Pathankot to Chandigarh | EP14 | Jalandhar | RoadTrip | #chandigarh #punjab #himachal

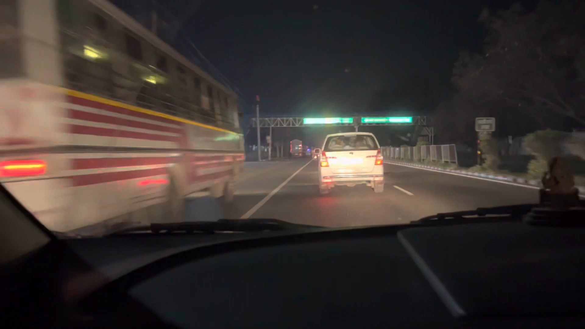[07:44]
बाइपास जाम लगा हुआ है ट्राफिक
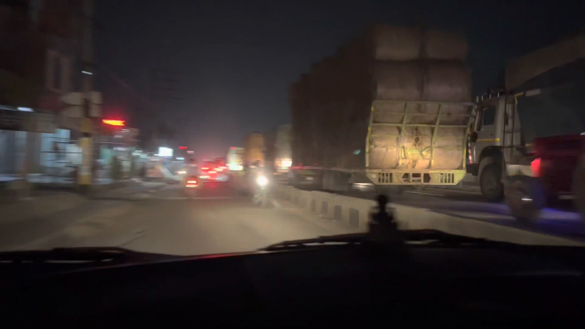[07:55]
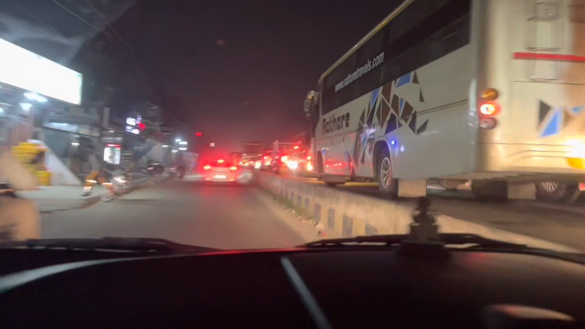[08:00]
यहां से लेफ्ट लेना है जलंदर हाइवे के लिए और सीधे पर जलंदर सिटी के लिए
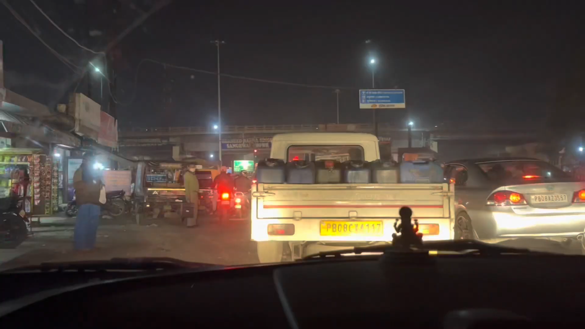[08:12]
आपको जिस पर फ्लाइओवर है और लेफ्ट साइड में लोग चंडी गड़ के लिए जाएंगा और स्टेट चालंदर सिटी के लिए जा सकता लेफ्ट लेफ्ट लेफ्ट अपर इसाइड आट यहां आट अबूद्ध के लिए